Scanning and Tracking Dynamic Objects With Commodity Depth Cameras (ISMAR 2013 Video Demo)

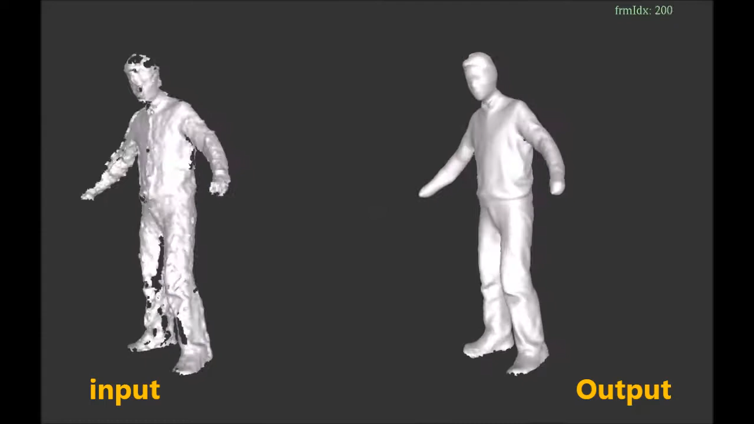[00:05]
In this work, we design a system to improve the 3D model of dynamic objects by using temporal information.
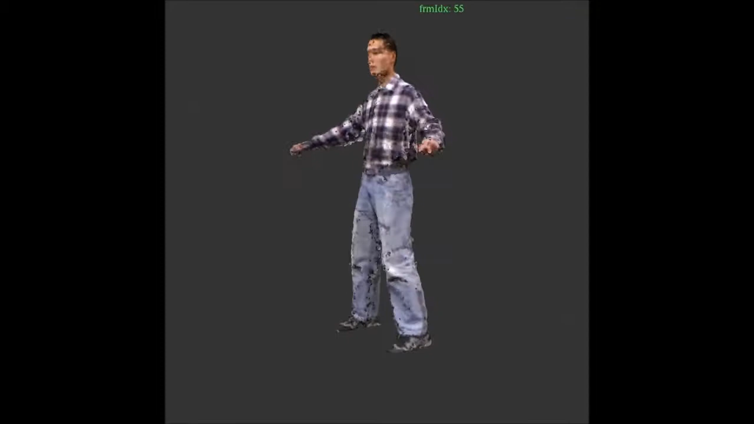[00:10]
First, we fused a sequence of data captured by depth and color cameras to get a complete and accurate model.
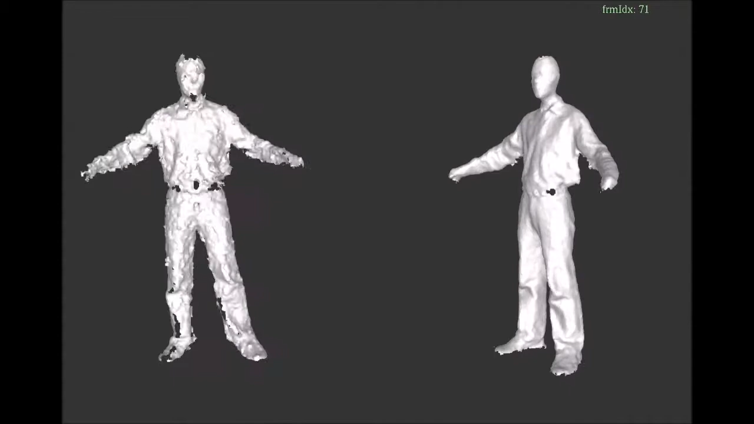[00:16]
Here, the left side shows the original depth and color data captured by 8 connect cameras.
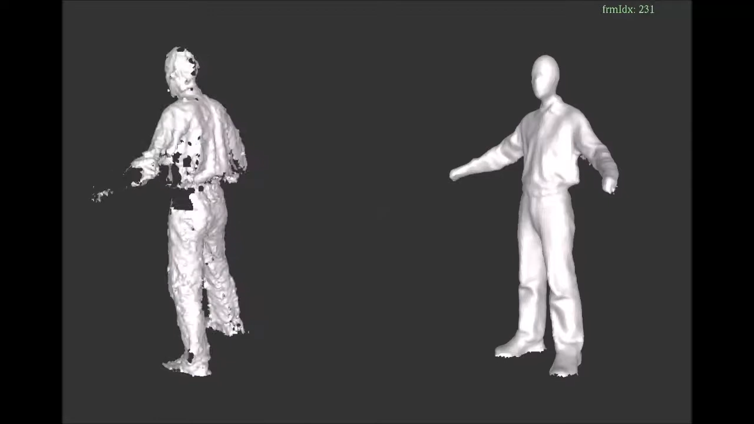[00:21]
The right side shows the fused model generated so far. We use a non-rigid alignment algorithm that combines both
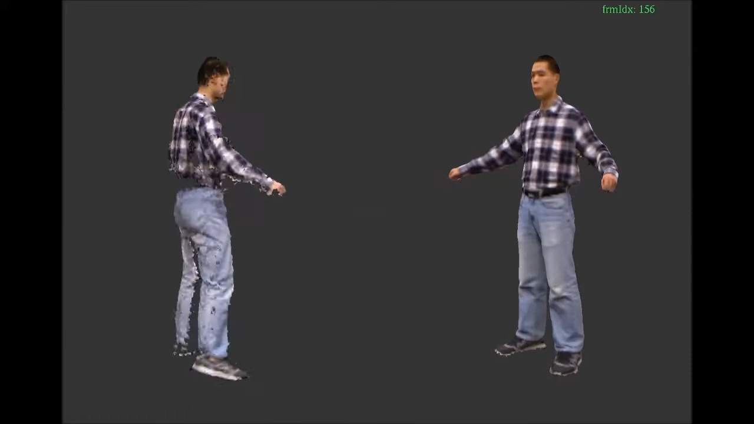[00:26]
geometry and color information to align data from each frame.
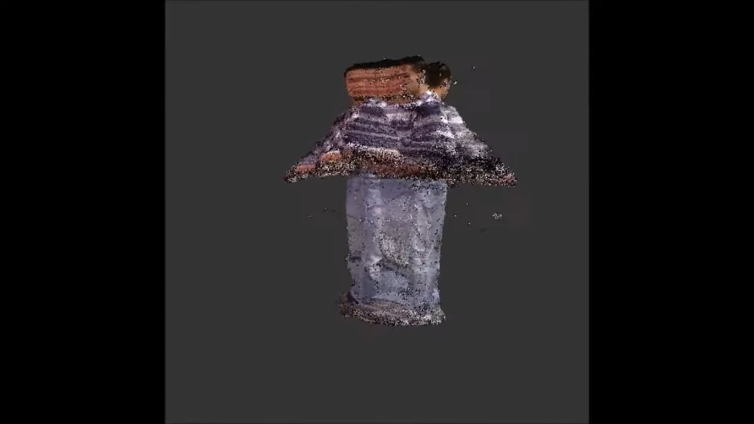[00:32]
Here is the combination of all the point clouds from the same sequence before alignment. Here is the same sequence after alignment.
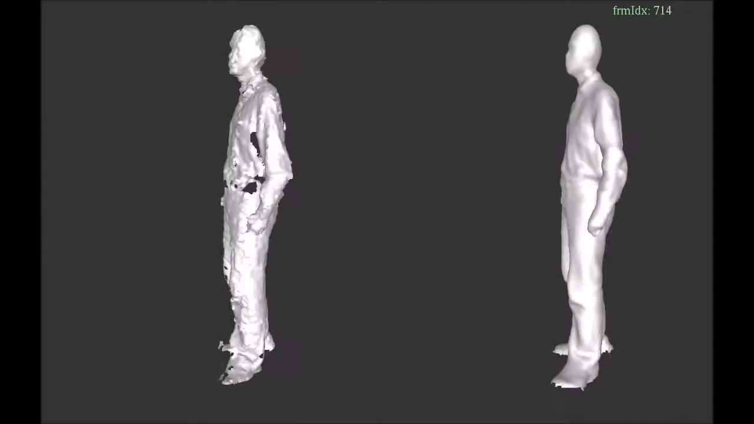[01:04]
The left side shows the sequence before alignment.
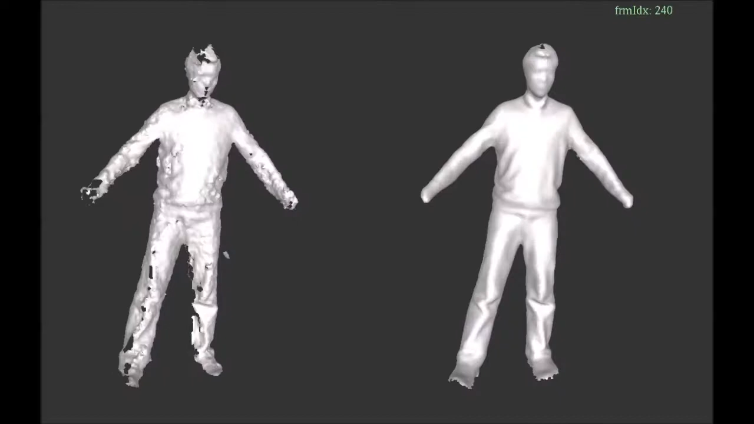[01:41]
Here are some more tracking examples. The system robustly tracks people doing various gestures,